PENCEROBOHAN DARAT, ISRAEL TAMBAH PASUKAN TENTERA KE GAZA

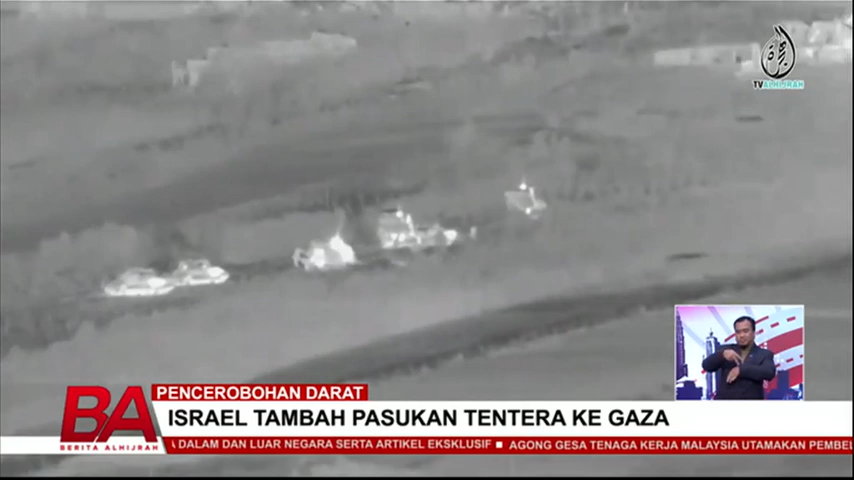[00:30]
Dalam perkembangan terbaru, kereta kebal Israel kini menghampiri pinggir bandar Gaza dan melepasi timbuk yang memisahkan semenanjung Gaza dan wilayah negara haram Israel. Kereta kebal Israel juga kelihatan di wilayah Zaitun dan dalam video yang tular,